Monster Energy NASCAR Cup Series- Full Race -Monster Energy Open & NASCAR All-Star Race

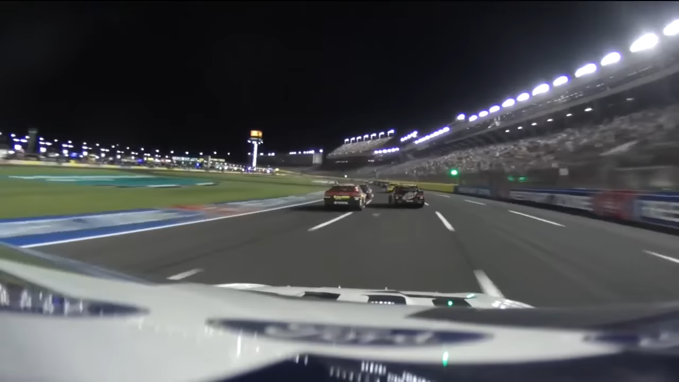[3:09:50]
Here in the quad oval, near the start-finish line. I've done that a time or two off of turn four.